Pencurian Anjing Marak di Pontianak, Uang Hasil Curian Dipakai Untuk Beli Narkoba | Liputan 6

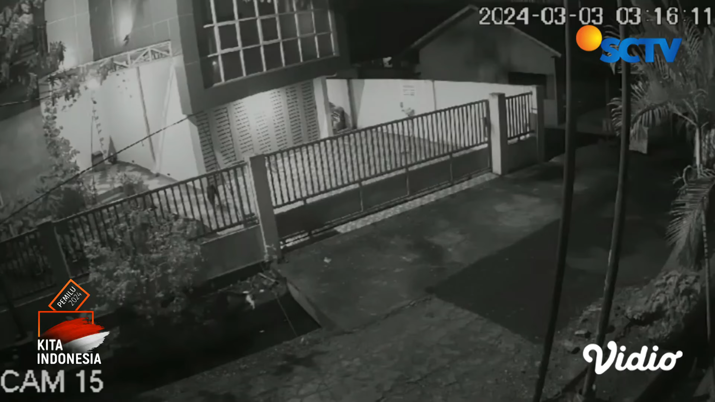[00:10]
Dalam rekaman kamera pengawas, terlihat dua pelaku melewati salah satu rumah warga di Jalan Seram,
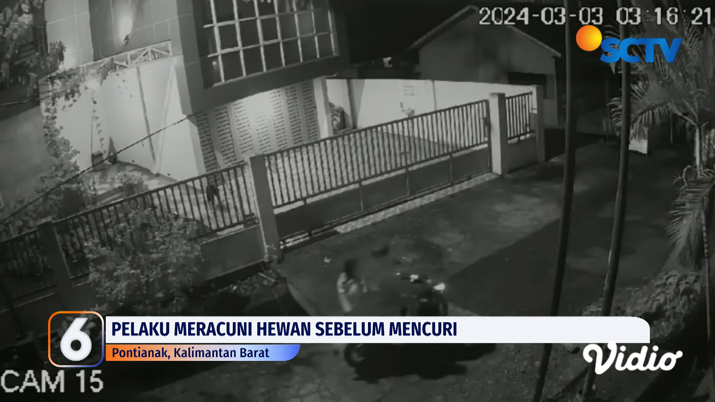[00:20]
Kota Pontianak, Kalimantan Barat, dengan menggunakan sepeda motor. Setiba di lokasi, pelaku langsung melempar makanan untuk anjing yang sudah terlebih dulu dicampur dengan racun. Tidak lama berselang, pelaku kembali ke lokasi dengan sudah membawa karung. Anjing curian itu kemudian dijual kepada pengepul seharga Rp160.000. Berdasarkan rekaman CCTV inilah, polisi kemudian menangkap kedua pelaku yang belakangan diketahui bernama Heri dan Adi Riyadi.